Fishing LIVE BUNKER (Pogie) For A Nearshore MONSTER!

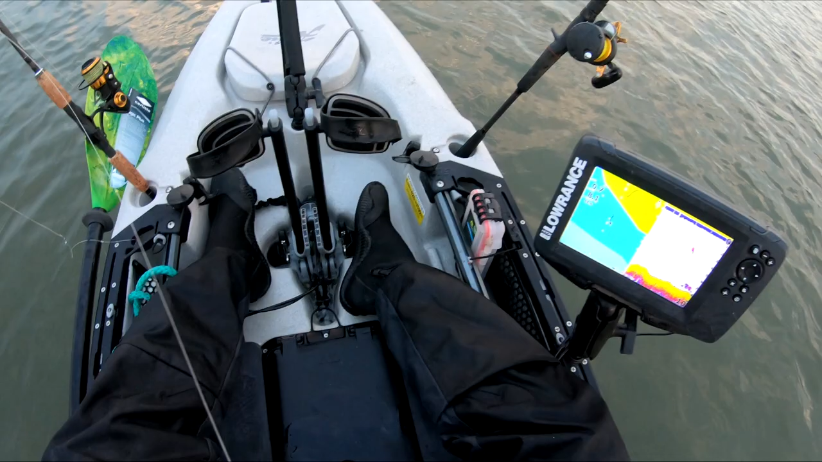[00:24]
All right, we'll grab a couple of these rigs. King's mackerel rig, rather. So we're going to try.
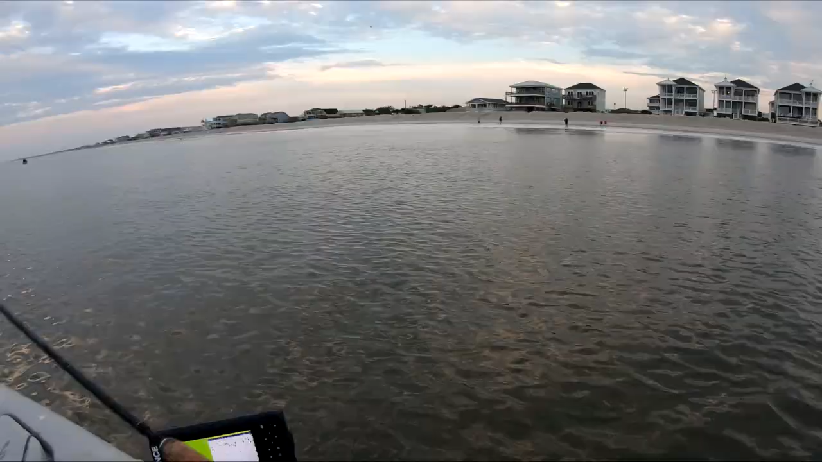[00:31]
It's really small. There we go.
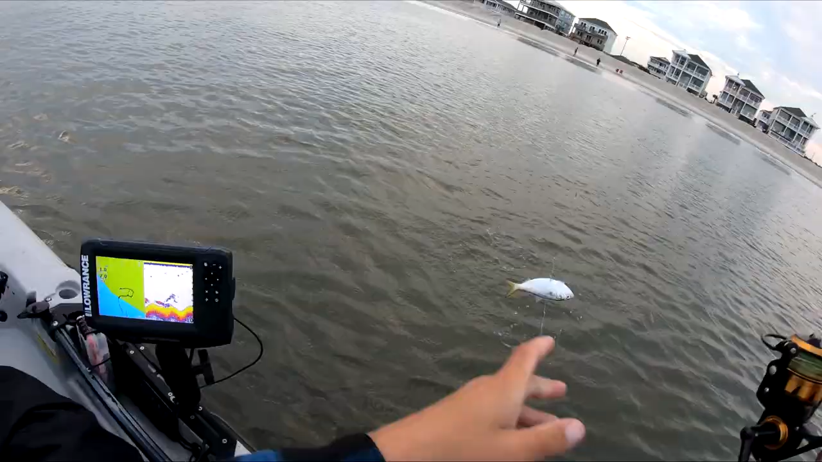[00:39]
No, they're not that small. They're good. All right, snagging some bunker early right now. Bunkers. Good size bait, though. That's for sure. We're going to grab, like, three total, I think.
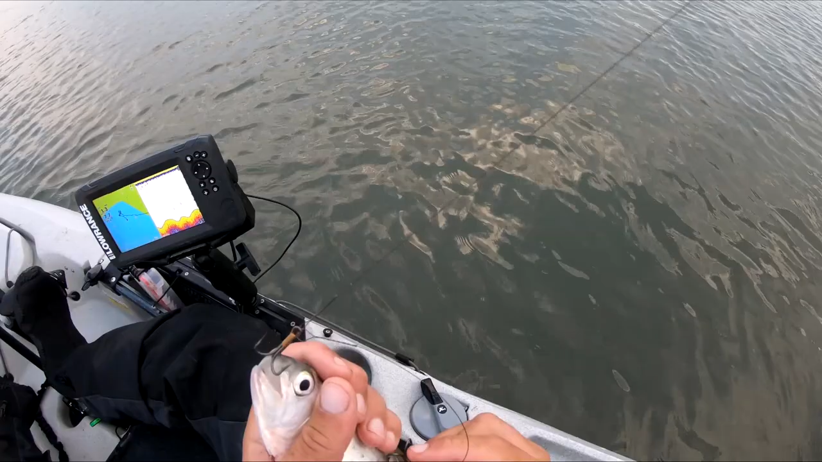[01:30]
Put one hook in there. And the second one. The second hook's going to go right about there. And we're going to start trolling. Yay, trolling. Pulling two miles an hour. Headed off the beach a little bit. Let's see what happens. It's been some king mackerel around.